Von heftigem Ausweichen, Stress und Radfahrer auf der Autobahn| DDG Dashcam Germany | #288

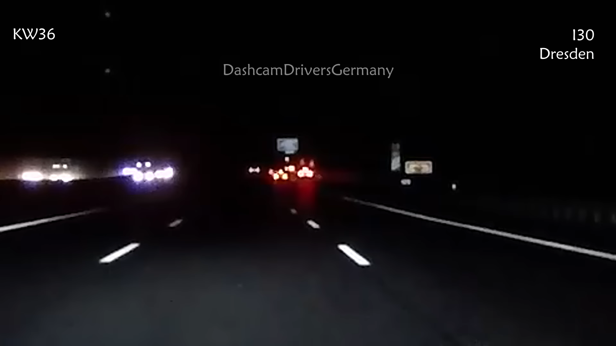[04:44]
wir haben sich übrigens wieder zwei gefunden auf der autobahn die mögen sich die mögen sich ganz gern
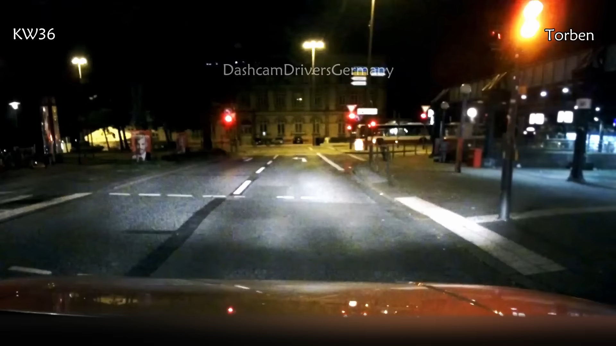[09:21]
dass direkt mal auf die linke seite gucken da fährt nie ist gut über rot